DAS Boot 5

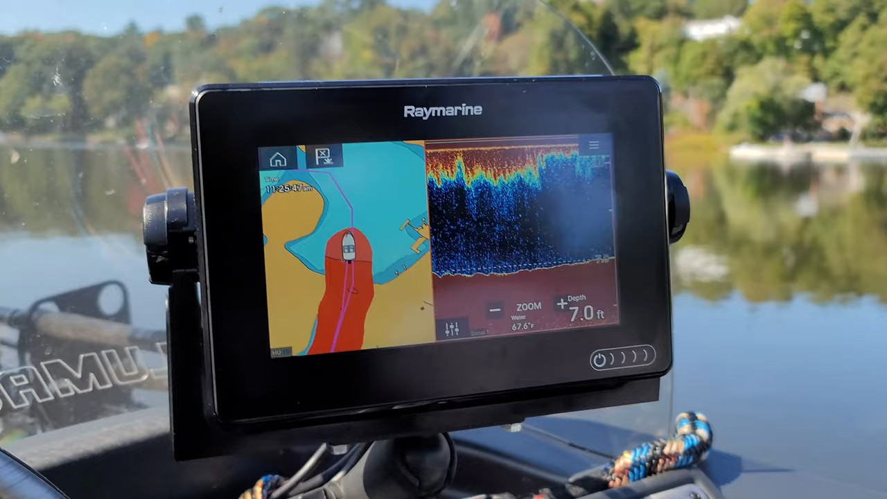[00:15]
On screen: depth 7.0 ft
Raymarine has the 3d imaging and all that stuff here's what's cool about
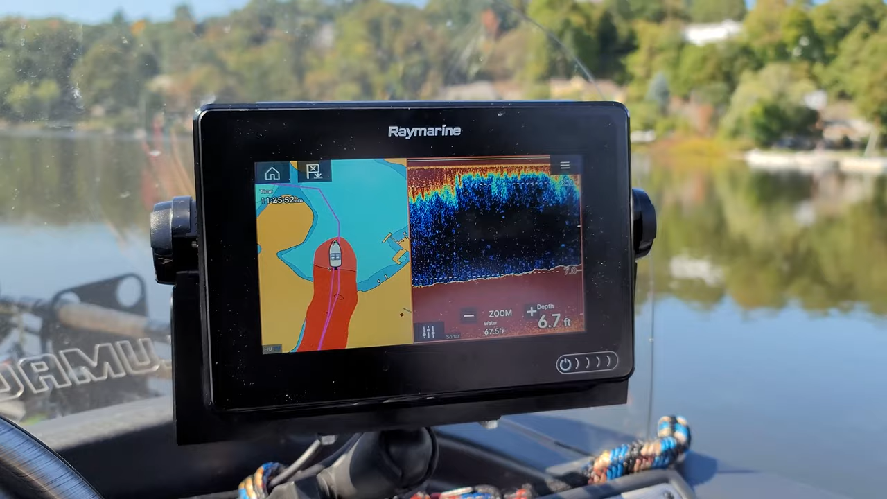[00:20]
On screen: depth 6.7 ft
Raymarine you can see this is only a seven inch unit you know most of y'all got ten or bigger inches Raymarine's got this cool feature where you can send a Wi-Fi signal to your mobile phone
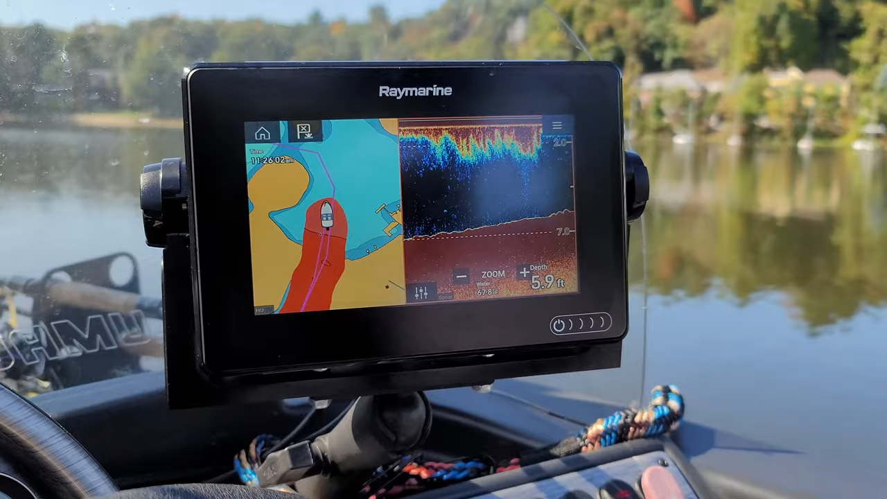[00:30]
On screen: depth 5.9 ft
or tablet so why buy extra graphs if you look over here
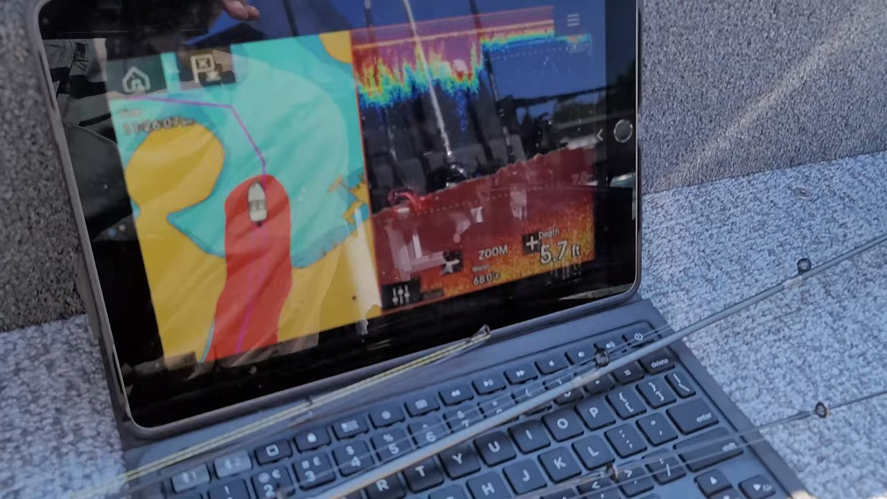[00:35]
On screen: depth 5.7 ft
got 10 inch iPad the same image it's
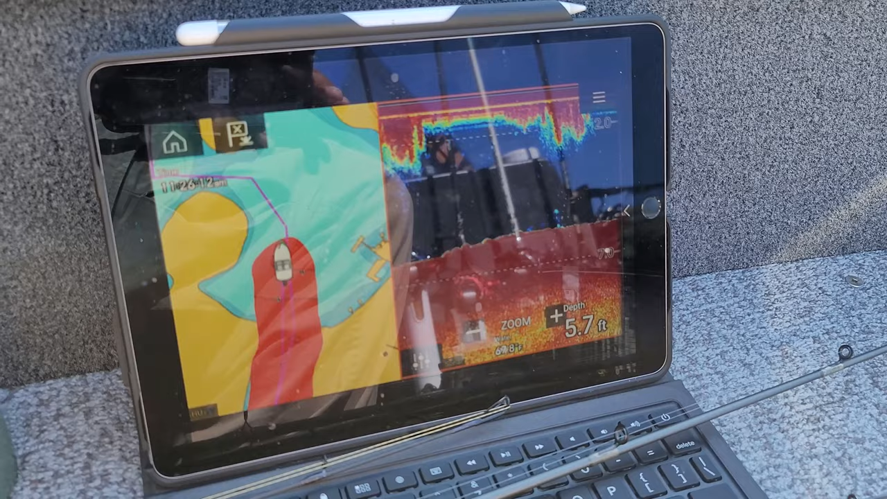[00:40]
On screen: depth 5.7 ft
on the graph so I can add waypoints I can control the screen here it's pretty